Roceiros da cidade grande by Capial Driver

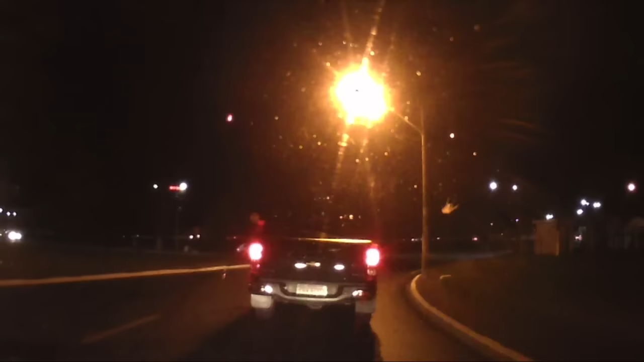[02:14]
Não tava vindo o carro. Ele começou a brecar e ficou parado. Pior que você joga a luz alta na bunda desse tipo de gente.
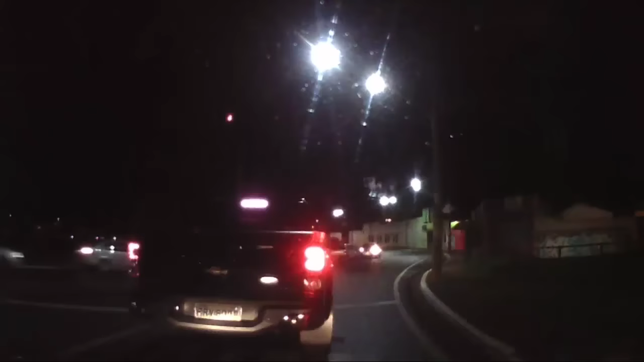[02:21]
Eles não se tocam, né? Afinal, a bunda deles é gigante. Eles não vão ver quem tá atrás. Olha aí, custou pra essa S10 sair da frente também. Já esse tá dando até um sinal, ó.